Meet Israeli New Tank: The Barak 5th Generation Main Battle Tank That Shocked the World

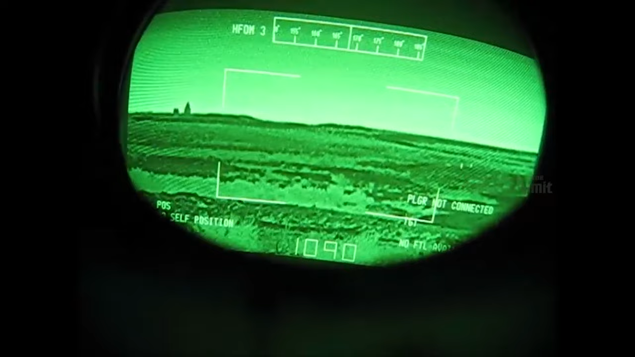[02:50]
Moreover, the Barak main battle tank features superior night vision capabilities compared to previous Merkava models. An additional advantage is the new touchscreen-based user interface system,